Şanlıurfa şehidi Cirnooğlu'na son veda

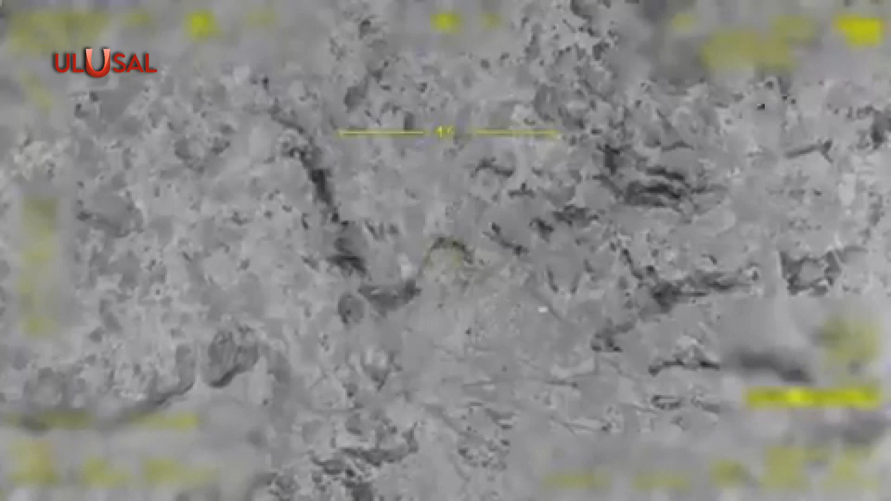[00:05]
MÜZİK Biricik Şanlıurfa hududuna ateş açan PKK'lılar gece gündüz hedef alındı.